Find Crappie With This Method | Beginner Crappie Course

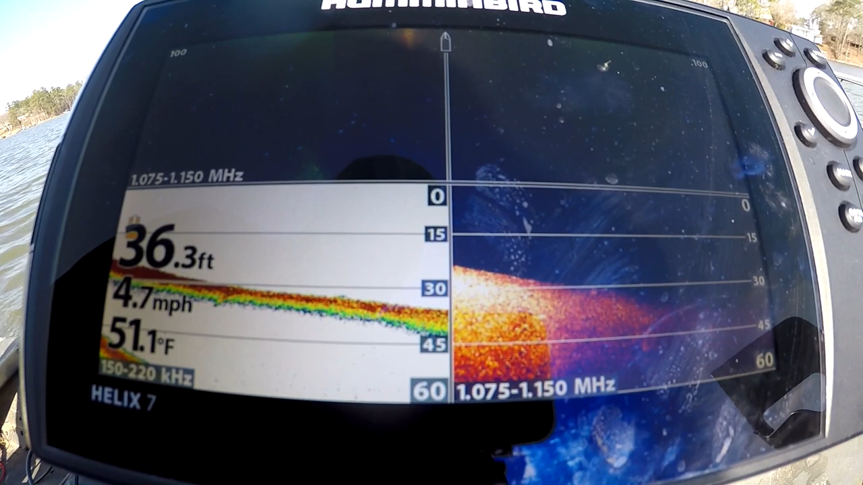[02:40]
On screen: depth 36.3 ft, water 51.1°F, speed 4.7 mph
all right so i'm gonna try to talk a little bit louder there's a sun glare on it right now we're coming into this little pocket see we're still sitting at 39 foot slow it down i like to keep it around around four mile an hour give or take there's some bait fish right there on the 2d i hang parallel to all this and try to explain now we're coming up on a little hump right there
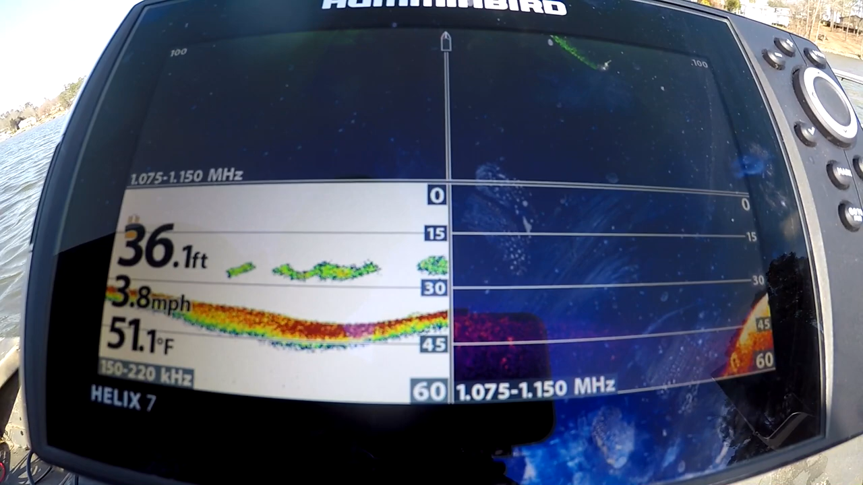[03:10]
On screen: depth 36.1 ft, water 51.1°F, speed 3.8 mph
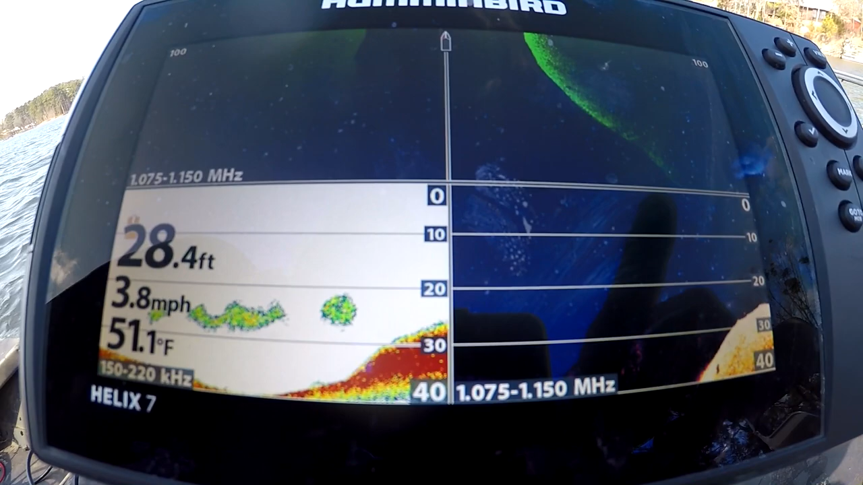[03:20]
On screen: depth 28.4 ft, water 51.1°F, speed 3.8 mph
so all this bright stuff right here is rock you can see the shadows behind
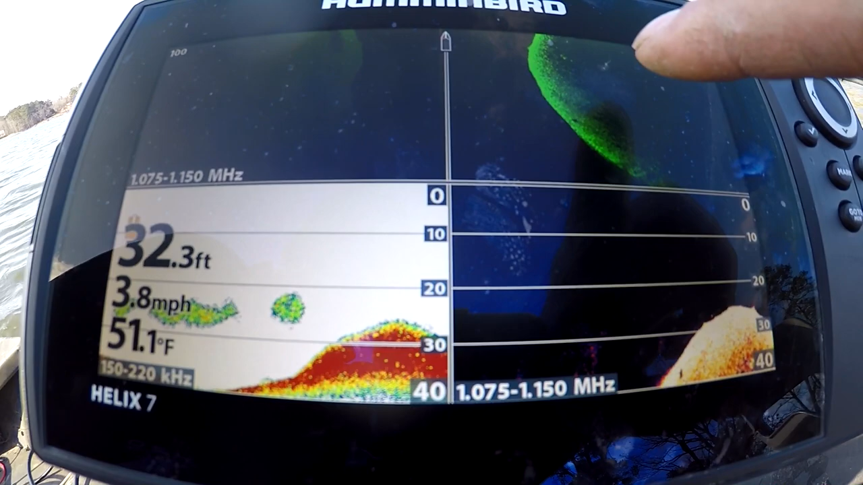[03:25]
On screen: depth 32.3 ft, water 51.1°F, speed 3.8 mph
it if there's docks in them rocks then you're all right i'm gonna go by this dock right here see what's on it
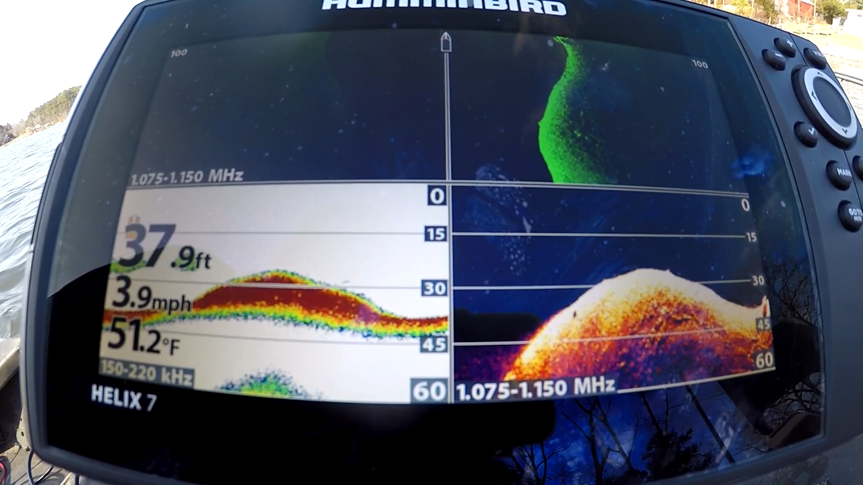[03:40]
On screen: depth 37.9 ft, water 51.2°F, speed 3.9 mph
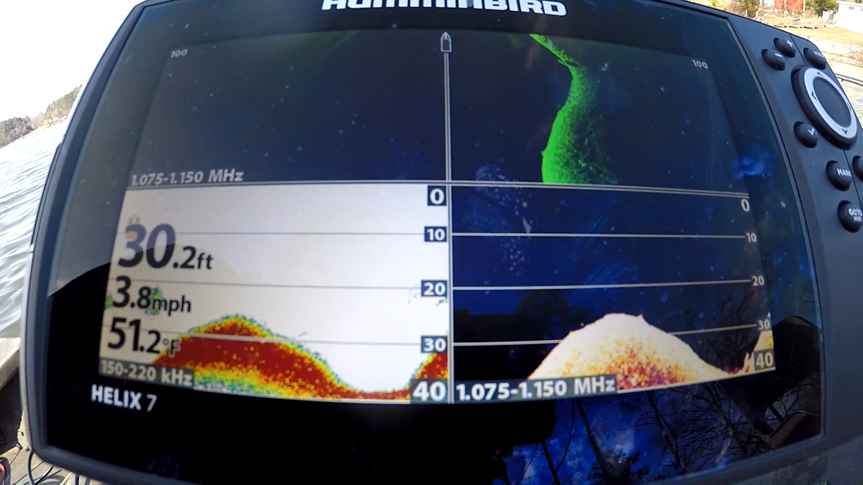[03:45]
On screen: depth 30.2 ft, water 51.2°F, speed 3.8 mph
a little bit of bait fish right there you can see it up here also in the side again
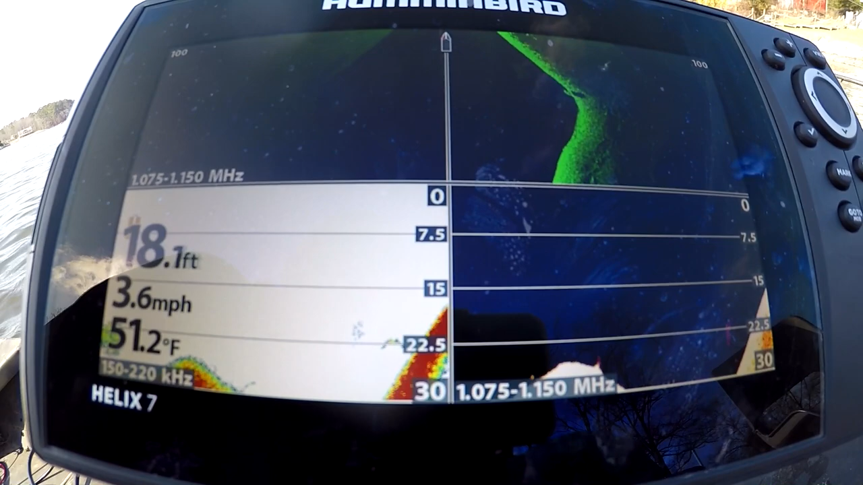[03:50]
On screen: depth 18.1 ft, water 51.2°F, speed 3.6 mph
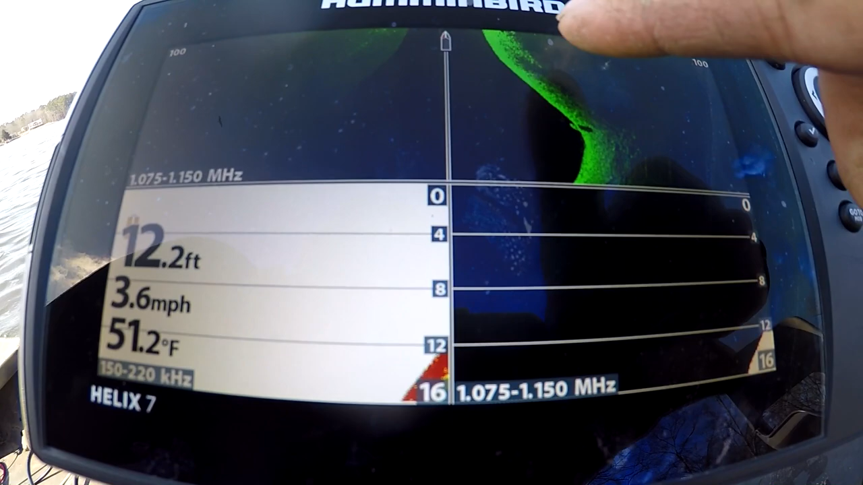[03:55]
On screen: depth 12.2 ft, water 51.2°F, speed 3.6 mph
that's a that's a dock pylon right there all there right there is dock pylon there's no dots in the shadows
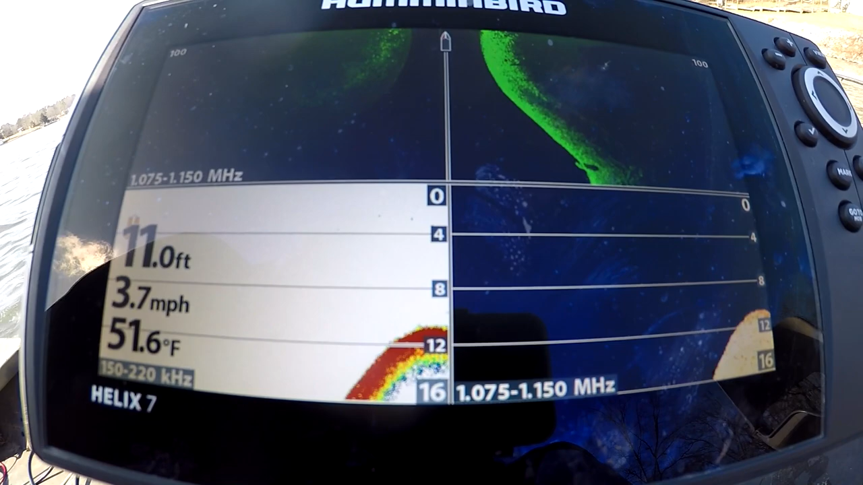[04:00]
On screen: depth 11.0 ft, water 51.6°F, speed 3.7 mph
of it so there wouldn't be any crappy under the dock
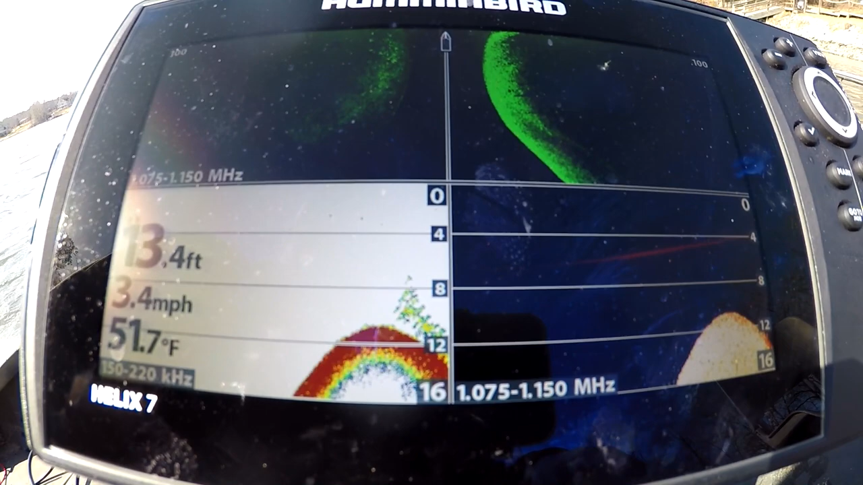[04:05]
On screen: depth 13.4 ft, water 51.7°F, speed 3.4 mph
now we do have a couple rocks a couple dips it looks like a little brush pile right there so we're gonna go check this out
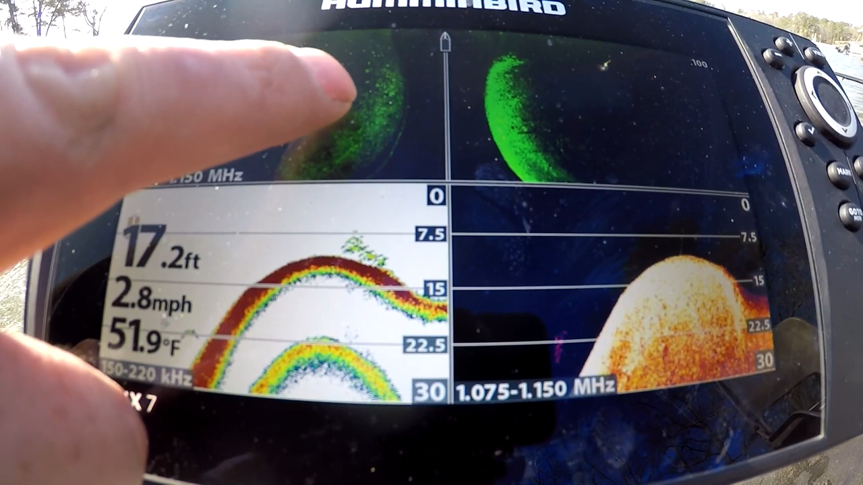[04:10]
On screen: depth 17.2 ft, water 51.9°F, speed 2.8 mph
14 foot there's a little like a little drop off right there
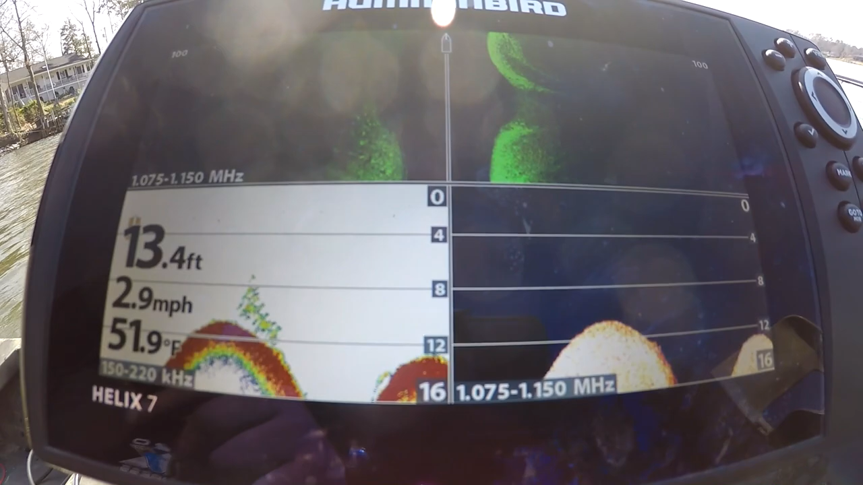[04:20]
On screen: depth 13.4 ft, water 51.9°F, speed 2.9 mph
the pump right there is what i'm talking about right there
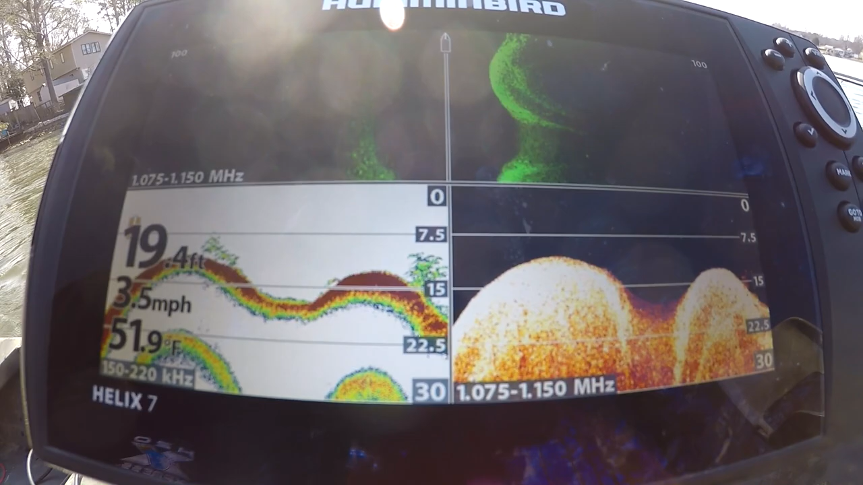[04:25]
On screen: depth 19.4 ft, water 51.9°F, speed 3.5 mph
come over right here that's fish right there four fish right there on the down skin
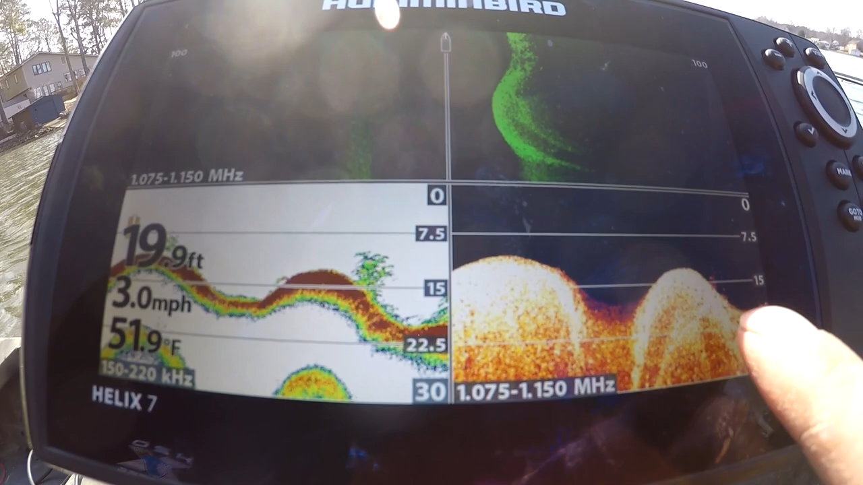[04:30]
On screen: depth 19.9 ft, water 51.9°F, speed 3.0 mph
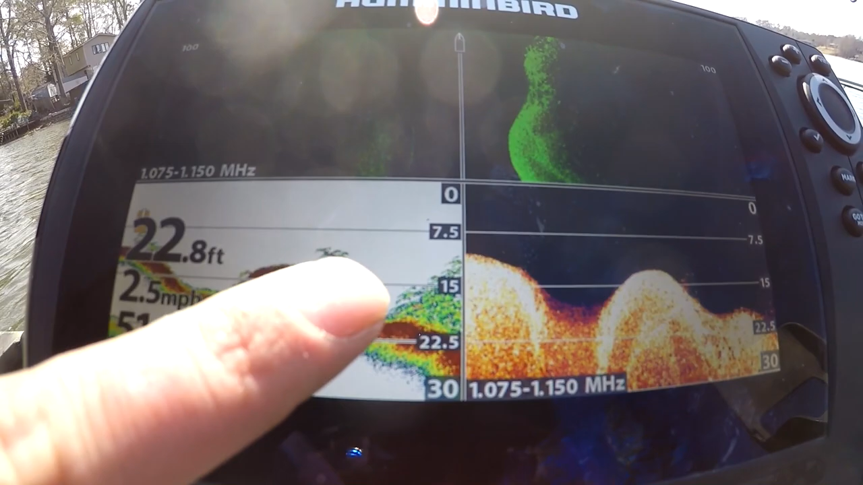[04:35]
On screen: depth 22.8 ft, speed 2.5 mph
you can see this is a brush pile right here now you see how these bright dots right here at the top
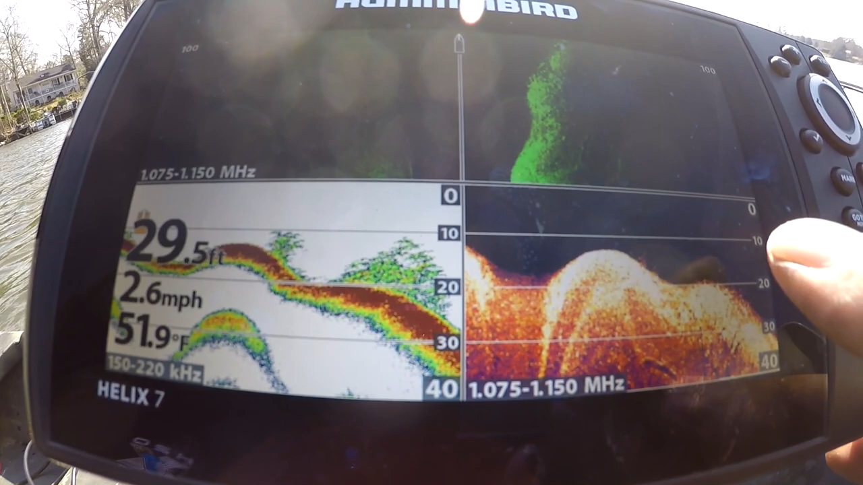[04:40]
On screen: depth 29.5 ft, water 51.9°F, speed 2.6 mph
that's your fish right there that's a little bitty brush pile but that's definitely crappy right there
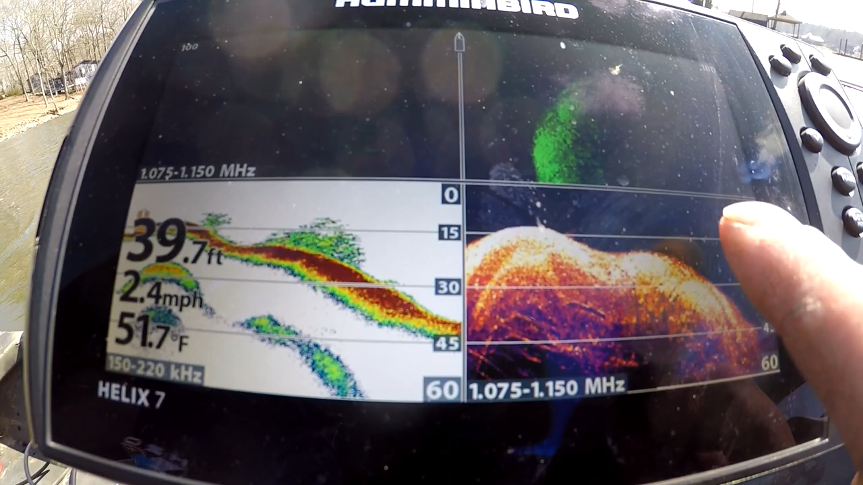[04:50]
On screen: depth 39.7 ft, water 51.7°F, speed 2.4 mph
at the top there's something in the bottom right there see you can't see that on 2d so
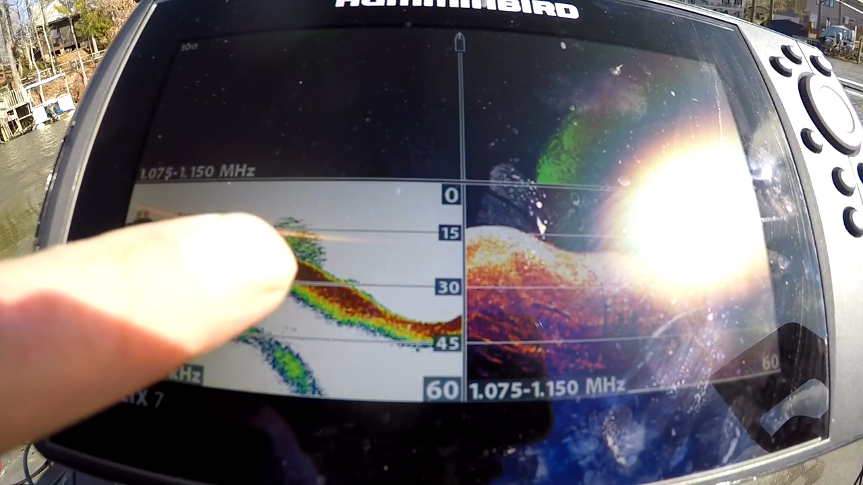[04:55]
all the people with 2d if you find a brush pile fish it whether or not you